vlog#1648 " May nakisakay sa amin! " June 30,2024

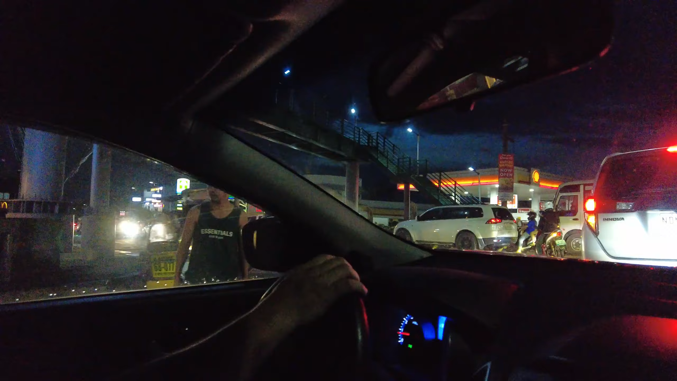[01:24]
Dito lang yan, papuntang Masinag. Kasi may, ano, may binubutas. So, dito tayo sa taas.
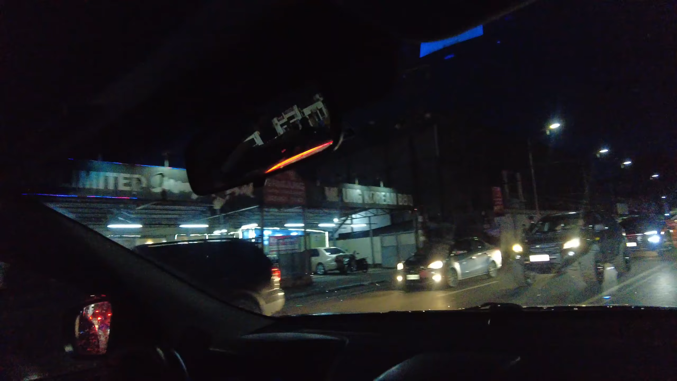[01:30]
Tingnan nyo, meron kaming pasahero. Ay, kita mo. Ayan.
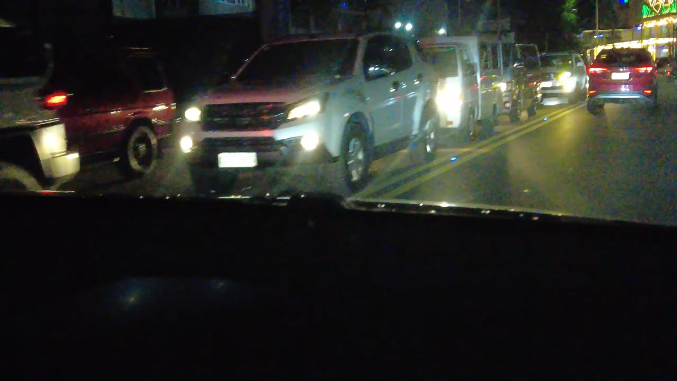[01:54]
Tignan nyo yun, no? Hanggang dito na yung traffic. May ina pa yun at tanghali.
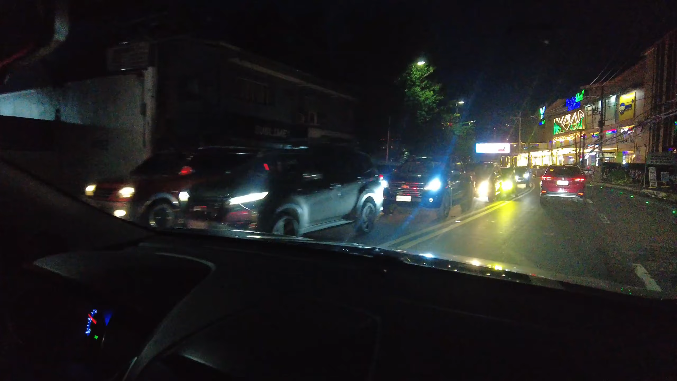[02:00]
Diba? Sumulong. Tapos pag may pasok sa umaga, traffic din. Patapusin nila yung bago magpasukan, no?
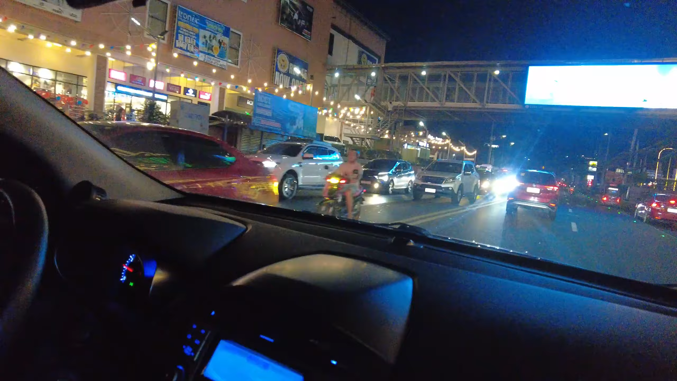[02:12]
Pasukan. Sa may mismo tapat nung ano kasi yun. Haba, oh.
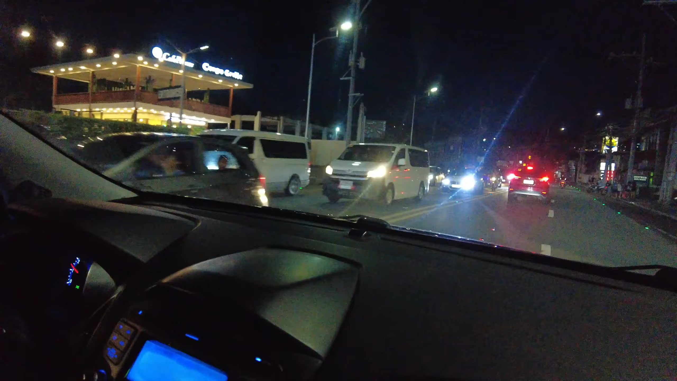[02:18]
Sobra yan. Kahapon ganyan din eh. Hanggang saan kaya yan?
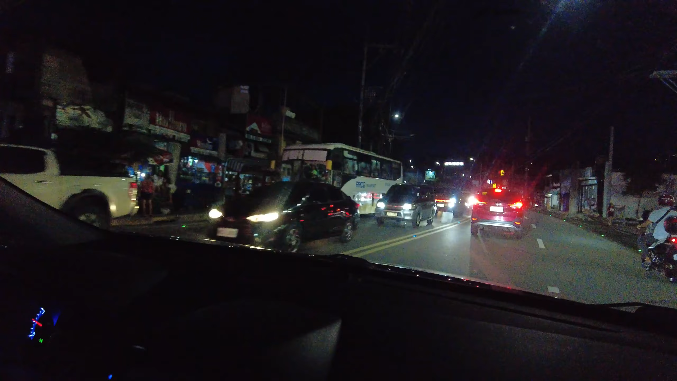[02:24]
Naipon na naipon. Ang taas. Kaya mamaya pag-uwi natin, abutan na naman natin yan. Haba niya, oh.
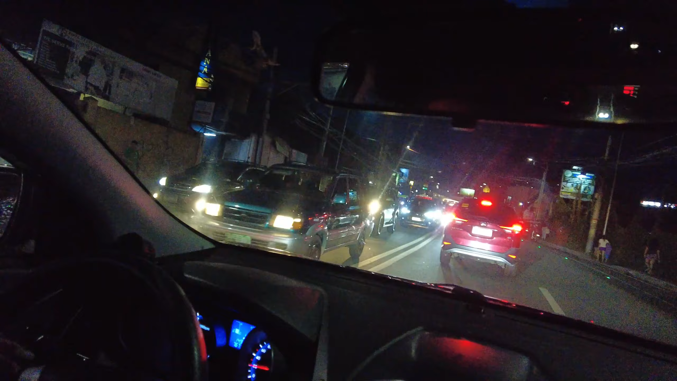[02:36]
Kahapon, nandun na yan sa may ano, eskwelahan ni JJ. Oh.